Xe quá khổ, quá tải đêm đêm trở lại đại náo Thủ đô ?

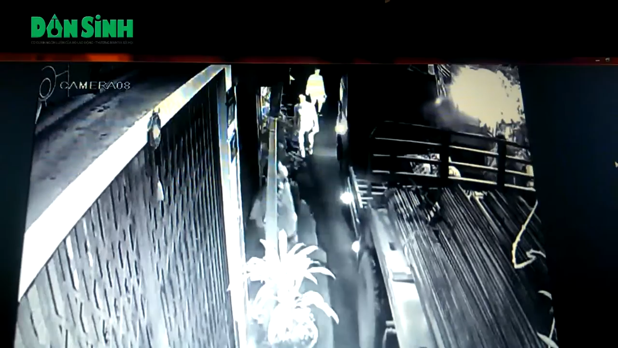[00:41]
các xe chở vật liệu xây dựng vào công trường gần đó lại làm các cư dân ở đây giật mình tỉnh giấc vì tiếng ồn phát ra từ các xe tải vào đây. Cái xe nó dài khoảng độ gần một chục mét, họ chở cả cái thanh sắt dài.